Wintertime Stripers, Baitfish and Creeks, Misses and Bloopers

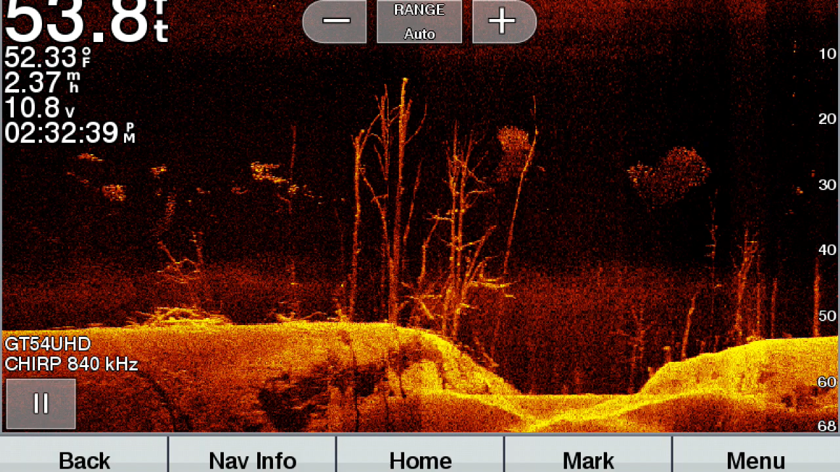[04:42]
On screen: water 52.33°F
A lot of timber covered with water in Lake Russell. The tops of the timber sometimes come up to within ten feet of the surface,